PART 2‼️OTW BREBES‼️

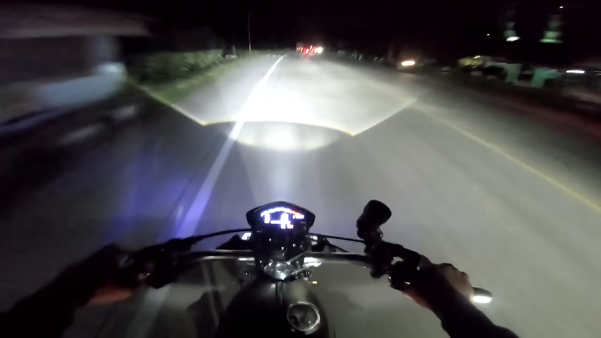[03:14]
Nek saya suruh ke sana dadak ngeliatin Sherlock yo, repot bolo. Langsung ke sana saja. Ini Mas Reza udah paham jalannya yo.
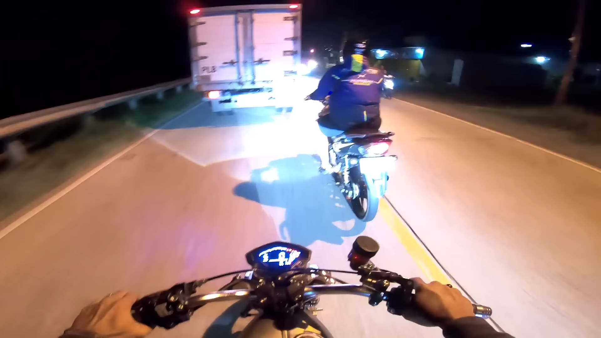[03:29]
Jalannya udah lumayan halus sih, nggak kayak dulu ini sempat rusak yo. Sempat rusak bolo.
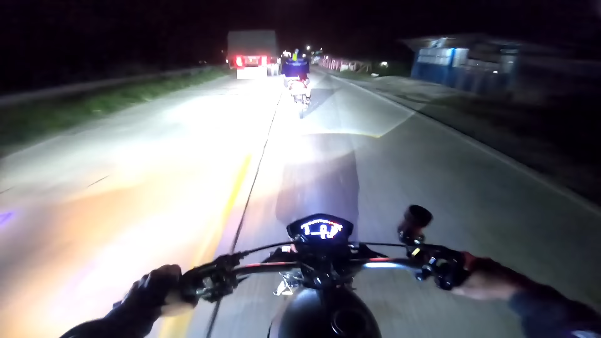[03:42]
Di terowongan nggak belajar itu kurang asik bolo. Ya kembali lagi oh duet kita bertiga, udah lama nggak motoran bareng bertiga kayak gini bolo. Mas Reza ini biasa naik motoran ngejaknya banter-banteran cok,
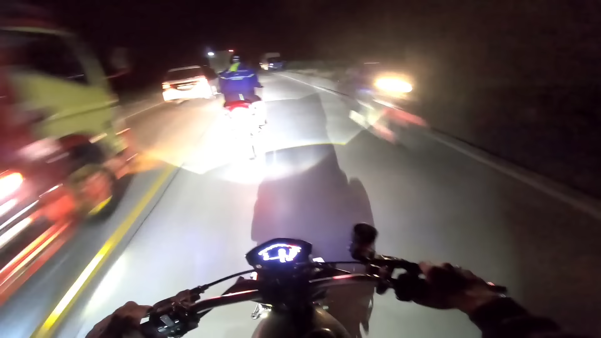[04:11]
biasa naik OTW sama Mas Reza itu nggak pernah pelan bolo yo. Nah kan ini rem belakangnya belum tak cetain lagi, tadi habis tak ganti stand hub ternyata rubah jadi jero remnya bolo.
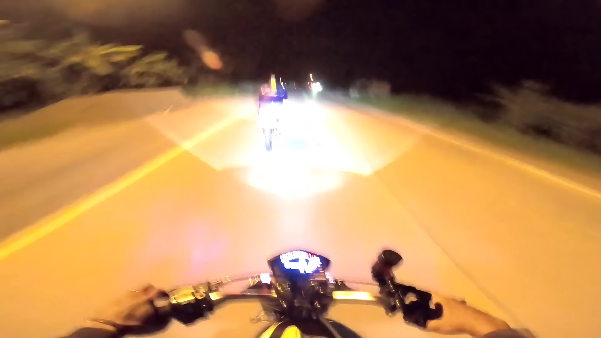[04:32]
Ayo tarik se. Jelas nih OTW sama Mas Reza ini nggak pernah pelan bolo, makanya naik kemana-mana itu cepet banget sampainya yo, naik sama Mas Reza ngeri nggak motor itu.
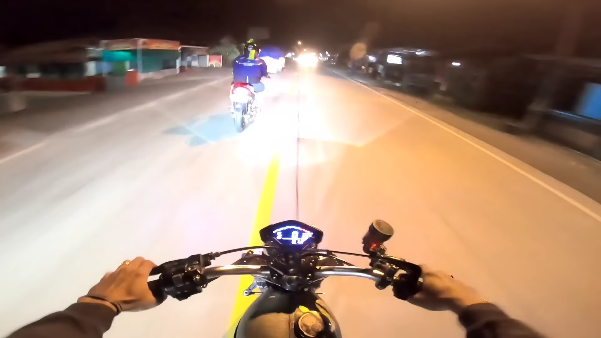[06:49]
Ditarik mana ini Mas Risa ini. Yo so. Mas Nanda keputal-putal ini yang gurih cok. Saya penting zigzag aman bos. Nek di depan ada lubang jadi kita tahu yo. Si, tere belok kanan, tere belok kanan.
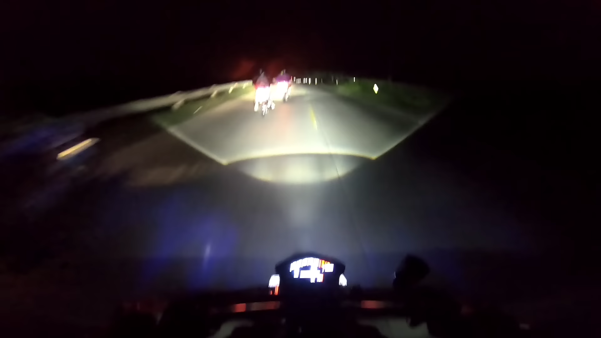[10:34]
Ini udah masuk Songgom kayaknya ini. Udah masuk di Songgom kayaknya. Jalannya bagus cok, lebar yo. Udah rindu lagi nih, kapan gas motoran bareng-bareng lagi yo. Gas jauh gitu loh, bareng-bareng sama teman-teman cok.
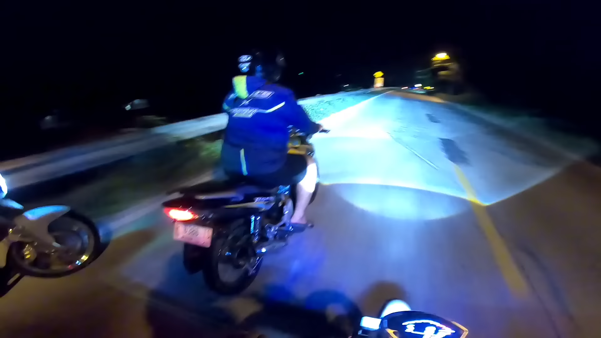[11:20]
Apalagi nek jalan malam kayak gini, syahdu sekali. Walaupun jalannya gelap yo, nek kita lewatnya beriringan kayak gini jadi terang bos yo. Apa nih bilet KB lo? Bensinnya asat kayak gini. Bensinnya asat nih Mas Reza lagi. Asat lo yo, asat yo.
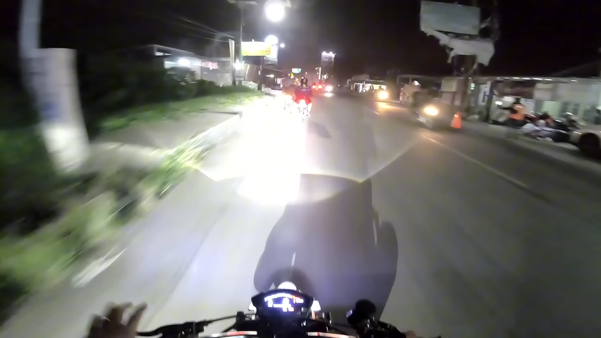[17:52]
Apa cuma ning? Asih maju maning. Yo. Alon, balon, alon. Bentar lagi sampai yo, alon-alon saja. Di sini soalnya lah yang lewat ini truk-truk gede kayak gini bolo. Ngeri yo. Sek-sek alon-alon ae. Karo delok map terus, terus, terus. Terus.
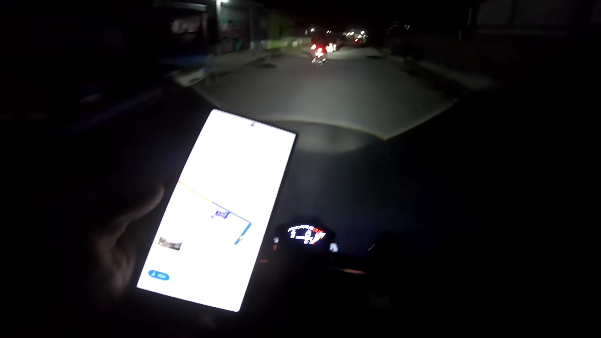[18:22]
Ini pertelonnya agak gede yo. Za. Pertelon kae ke. Bentar lagi kiri, bentar lagi.
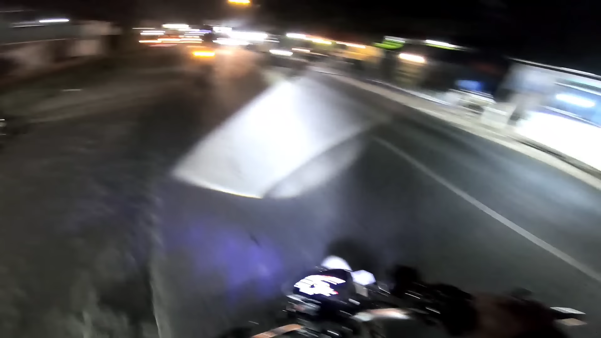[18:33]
Kayaknya sih. Oh iya. Pertigaan depan kiri nih. Lah, ini kiri, Bos.